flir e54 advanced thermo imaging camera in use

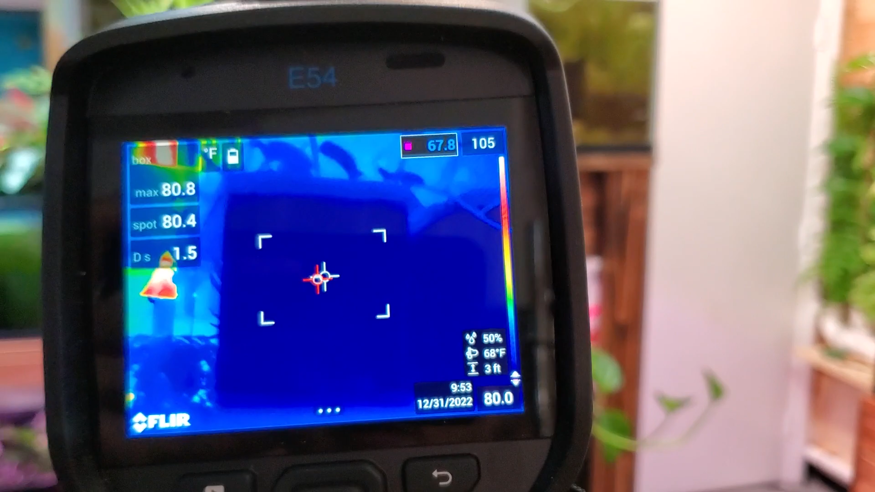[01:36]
On screen: spot 80.4°F, max 80.8°F
Blue fish tanks, they're cooler than everything else around.
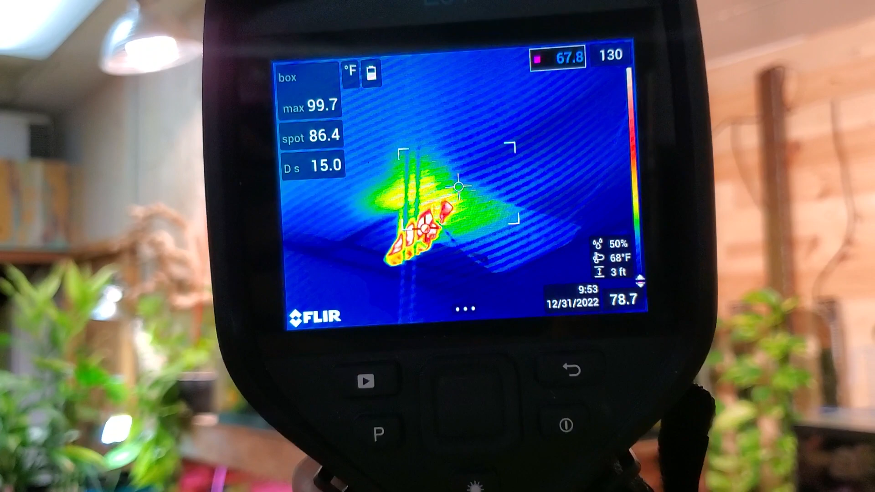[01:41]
On screen: spot 86.4°F, max 99.7°F
Thermo Imaging, the lights are hot.
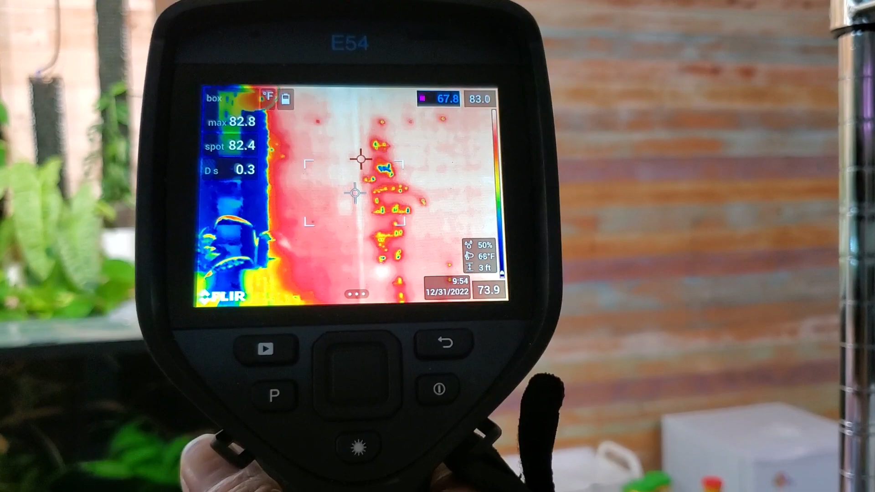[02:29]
On screen: spot 82.4°F, max 82.8°F, scale top 83.0°F, scale bottom 67.8°F
Water spots all the way, all the way down.